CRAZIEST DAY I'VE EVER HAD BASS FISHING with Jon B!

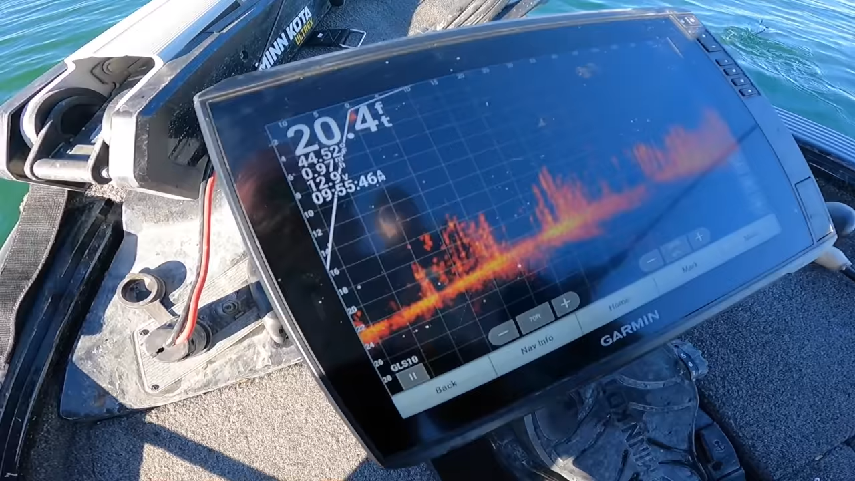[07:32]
On screen: depth 20.4 ft
You notice in this brush, it's either big shad, like individual shad,